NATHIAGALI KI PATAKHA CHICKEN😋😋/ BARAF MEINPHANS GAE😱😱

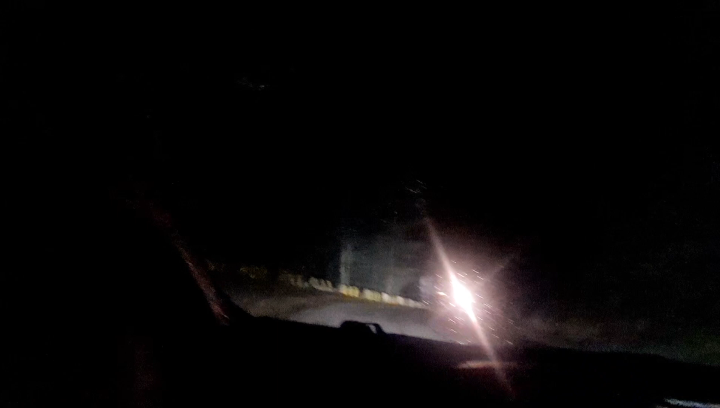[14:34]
रात में ड्राइव करना थोड़ा सा माउंटेन्स पे थोड़ा सा मुश्किल होता है कि लाइट वगैरह कुछ भी नहीं होती।
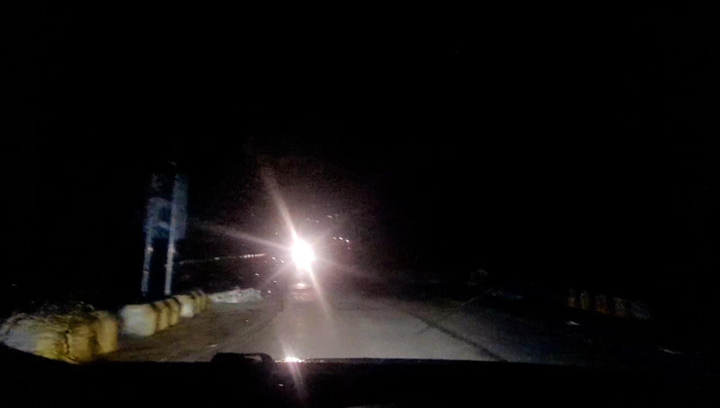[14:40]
हम गूगल मैप को भी फॉलो करते हैं क्योंकि कट्स आपको पता चल जाते हैं कहाँ आ रहे होते हैं ना कट्स। अच्छा तो जब हम नथिया गली से चले थे तो टेम्परेचर
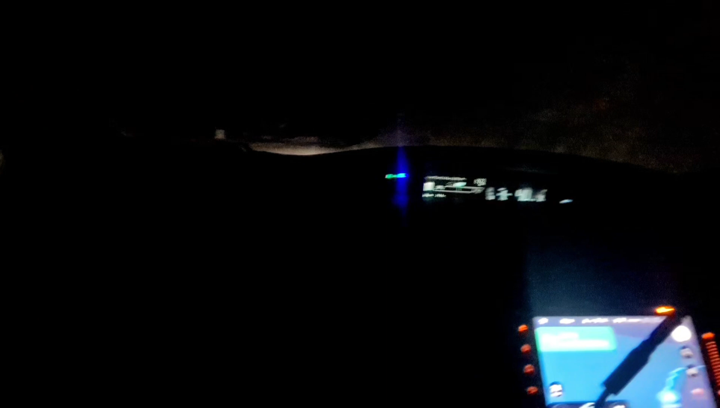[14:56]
अभी हम गुजर रहे हैं एबटाबाद मेन सिटी से,
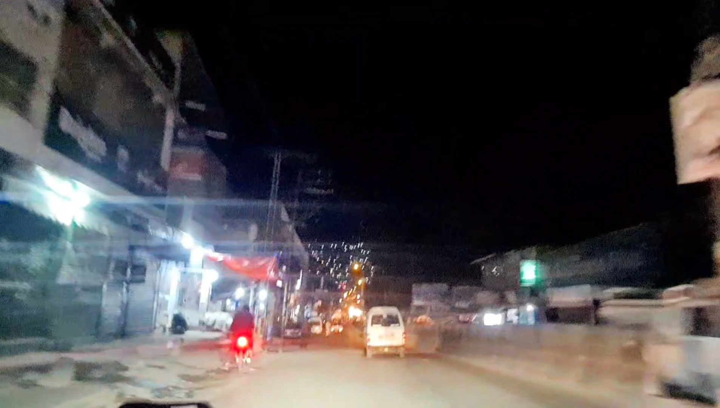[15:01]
इनका बाईपास अभी हमने मिस कर दिया था, तो ये है और सामने देखिए